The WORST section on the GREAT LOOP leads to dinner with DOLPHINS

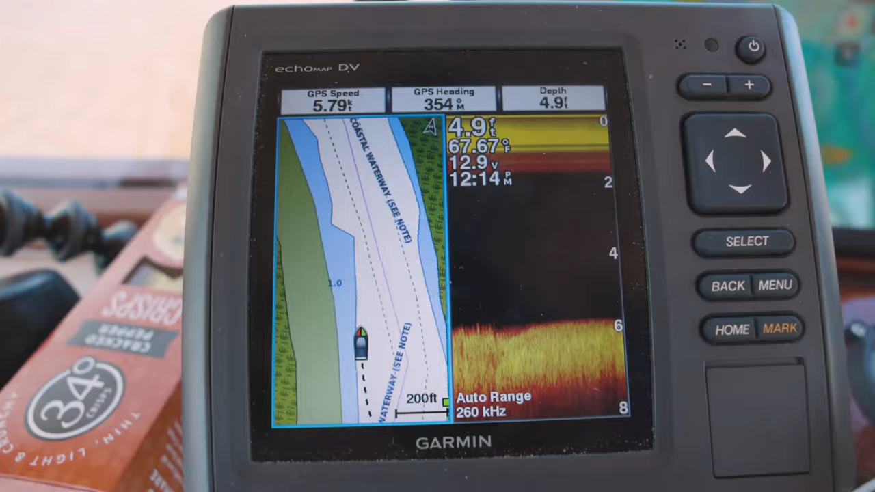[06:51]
On screen: depth 4.9 ft, water 67.67°F
4.9 feet. If it was low tide right now we would have just ran aground because we're staying within the